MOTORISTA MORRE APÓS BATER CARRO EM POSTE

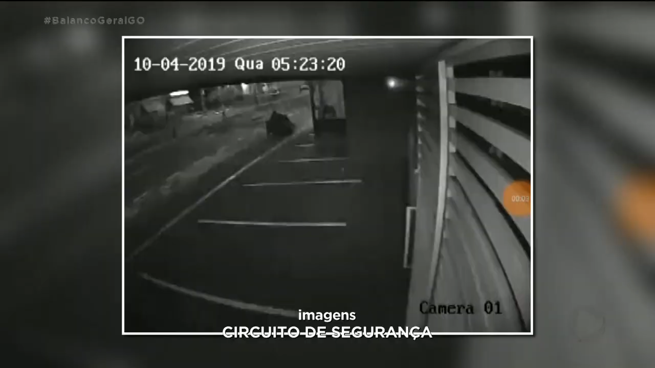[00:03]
O carro aparece no vídeo passando pela avenida segundos antes da batida.